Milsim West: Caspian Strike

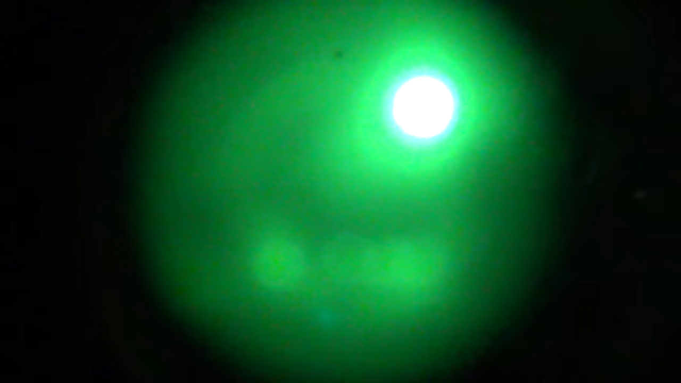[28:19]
Wow, of course, as soon as it fucking focuses.
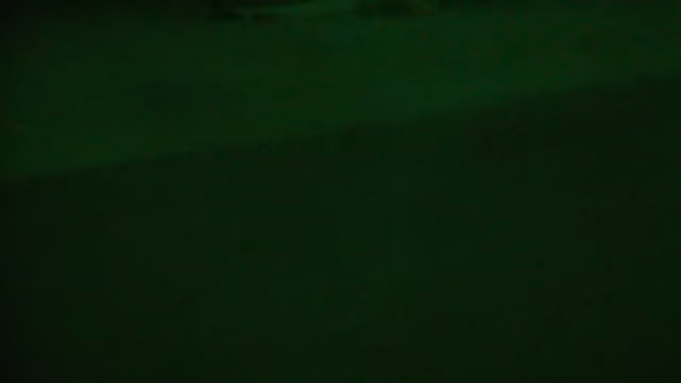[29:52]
You seeing that, Paul? How sick that is?